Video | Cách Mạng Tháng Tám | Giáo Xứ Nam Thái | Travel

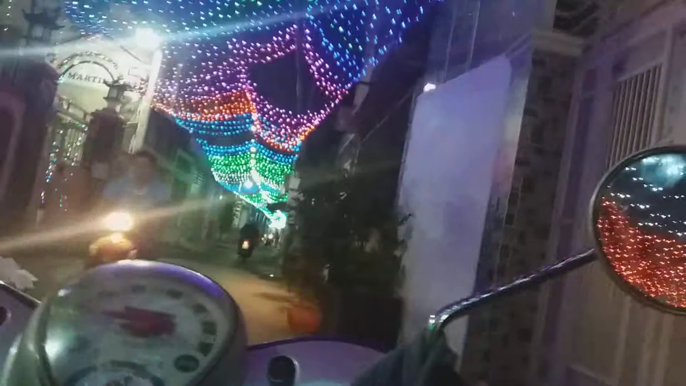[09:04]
Chạy ào ào rồi xong rồi tới cuối đường cái chút quớt.